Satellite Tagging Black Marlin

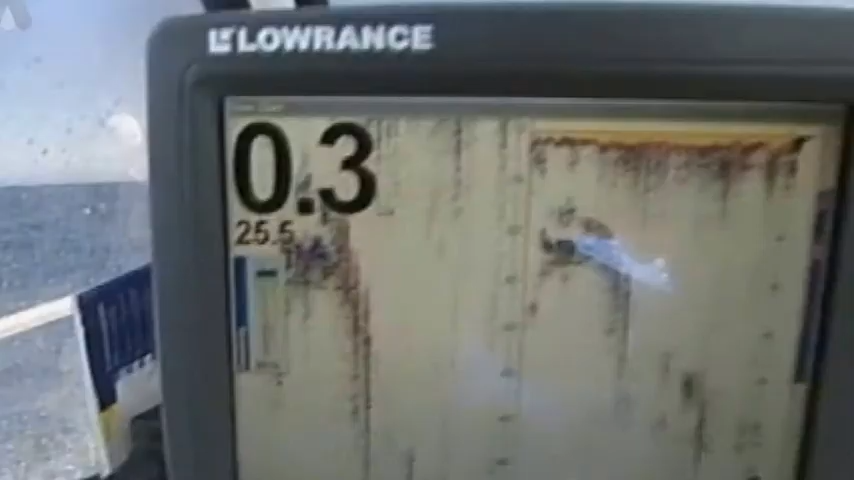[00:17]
Now, as George has been monitoring it on the sounder, he's seen the bait started to work up higher.